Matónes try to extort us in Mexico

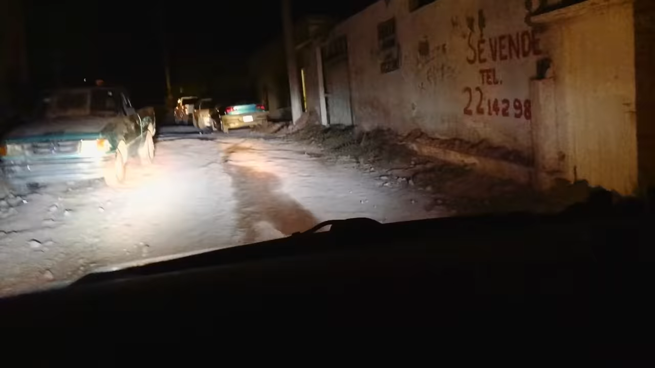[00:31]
Those are the roads that there's rumors about. Like, oh, if you're on a dirt road, you're in a bad neighborhood in Mayco and you're probably going to get mugged. Well, no, there's actually a lot of dirt roads.
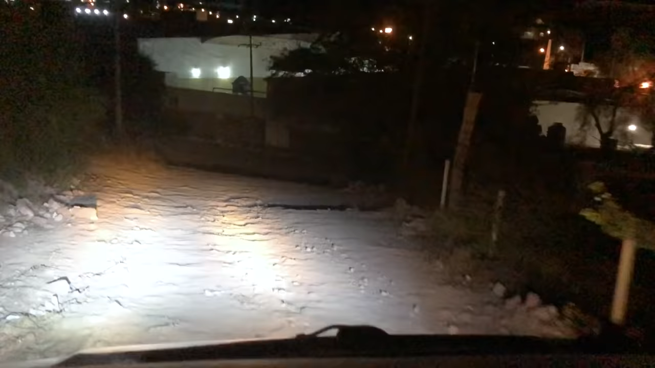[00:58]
Uh, is that a road or am I going off an edge? It's a road. Um, sort of. Wow.